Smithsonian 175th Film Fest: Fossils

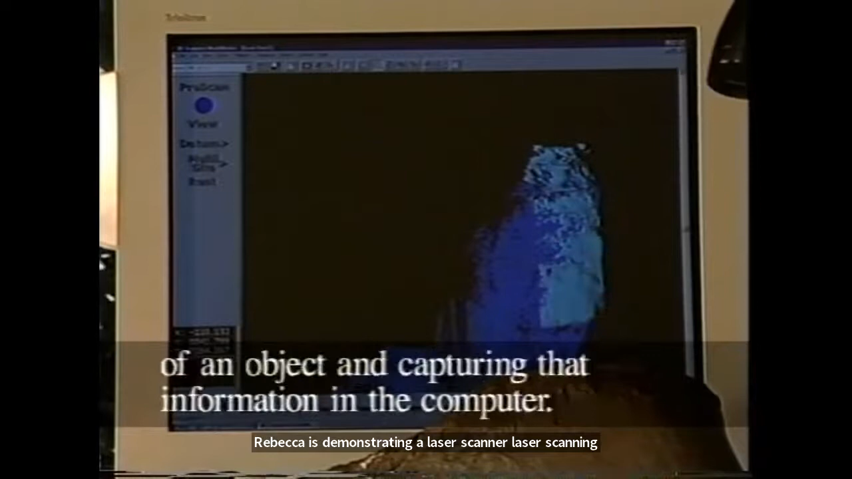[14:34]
Laser scanning is the process of collecting the physical geometry of an object and capturing that information in the computer. 1 second of laser collects 15,000 points of information.
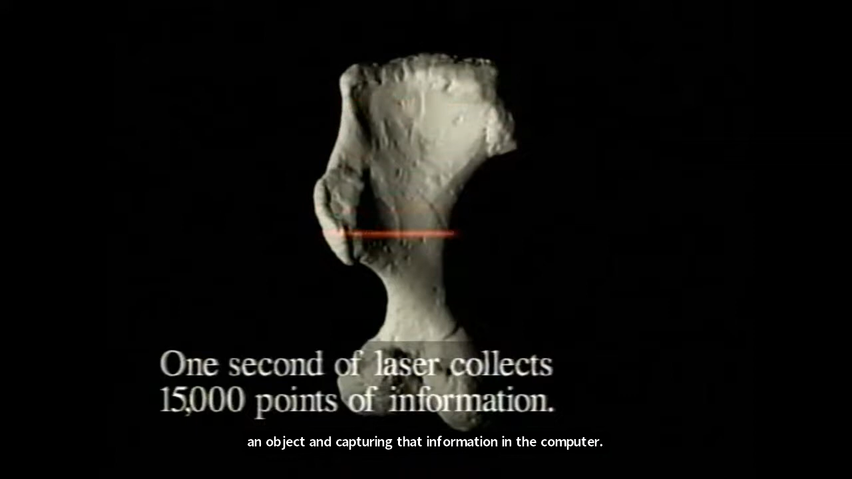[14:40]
Then, because we don't need all these data points,
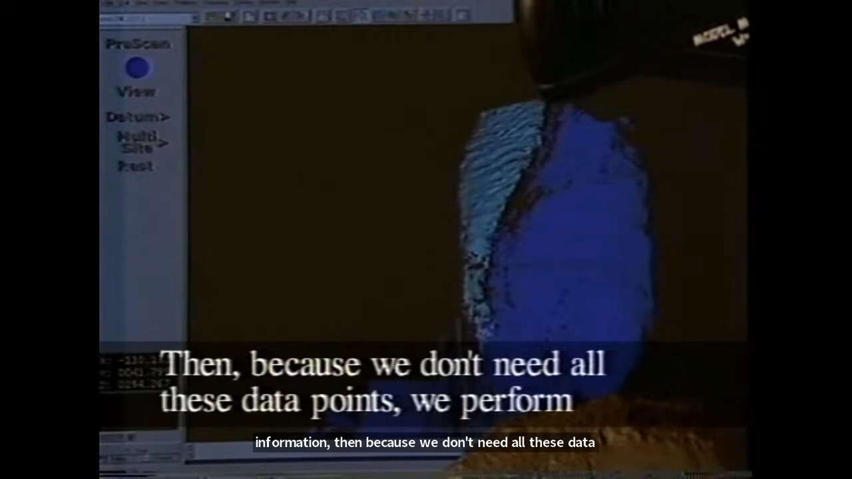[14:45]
we perform space sampling, into which we sample these data points every 1 millimeter.